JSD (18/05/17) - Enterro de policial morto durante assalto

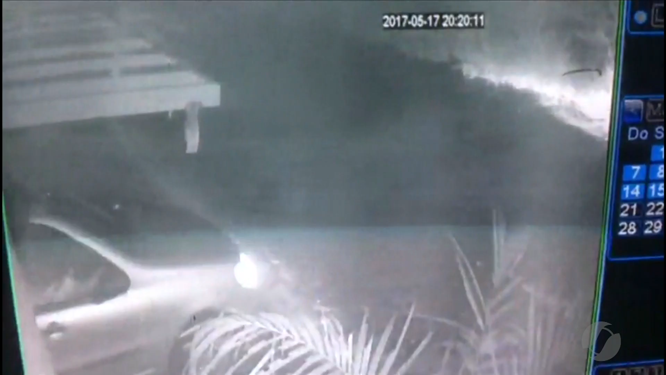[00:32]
Imagens de câmeras de segurança da casa do sargento mostram o momento em que ele chega, de carro, acompanhado da mulher, enquanto manobra o veículo, é abordado pelo assaltante.
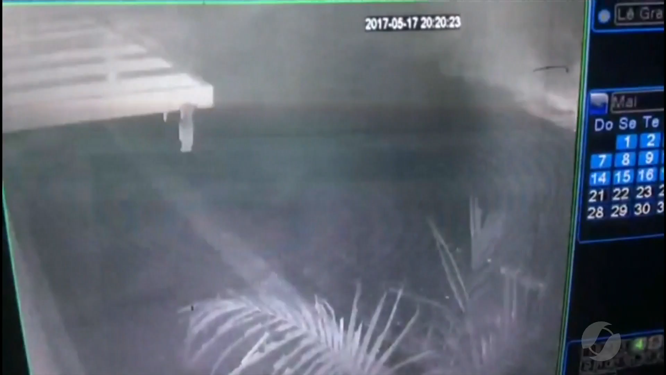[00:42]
Em seguida, aparece o outro bandido. Minutos depois, só um dos marginais sai correndo. A imagem não mostra, mas de acordo com vizinhos, o sargento reagiu ao assalto. Ele atirou e acertou um dos bandidos que morreu na hora.